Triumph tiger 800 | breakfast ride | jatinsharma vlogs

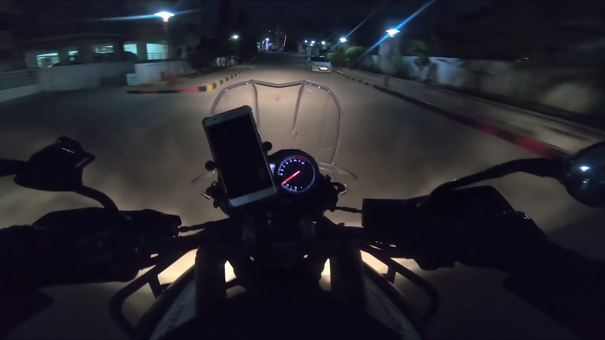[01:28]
इसकी तो बात ही कुछ और है।
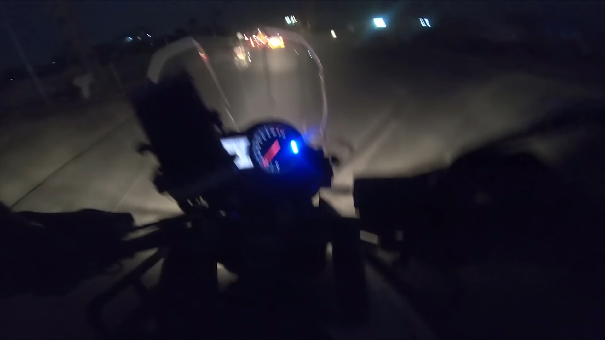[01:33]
ओके 6:10 इन द मॉर्निंग और रोड साफ हो रहा है।
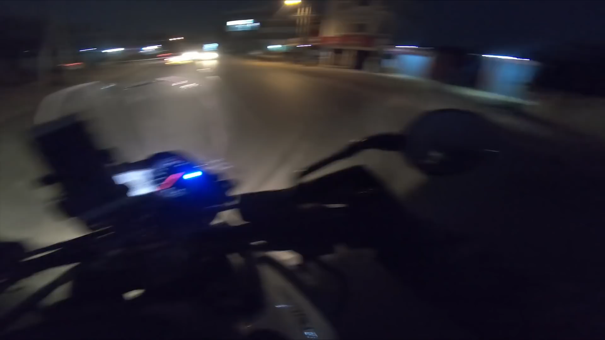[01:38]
टेम्परेचर अभी शायद होगा 23.5, तो टेम्परेचर इज नॉट बैड, वेरी प्लीजेंट। और हमारा जो मीटिंग पॉइंट है यहाँ से मुझे लगभग 15-17 किलोमीटर्स होएगा। सबसे बड़ी दिक्कत हर राइडर जो फेस करता है अगर सिटी में रहता है तो वो सिटी से बाहर निकलने का टाइम होता है।
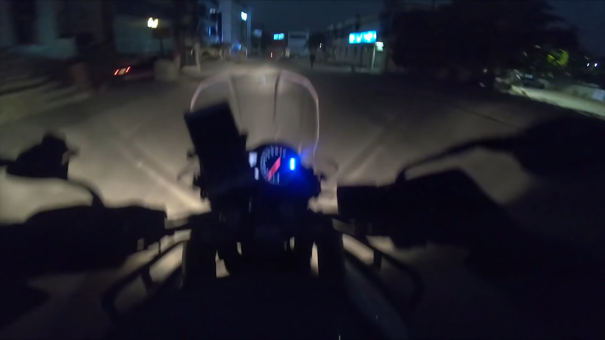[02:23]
100-110 किलोमीटर जाना है यहाँ से। बहुत ही अच्छी हवा है, मतलब कि हवा बोले तो जब भी राइड कर रहे हैं तो हवा लग रही है थोड़ी सी। ये ग्रीन होगा कि नहीं होगा।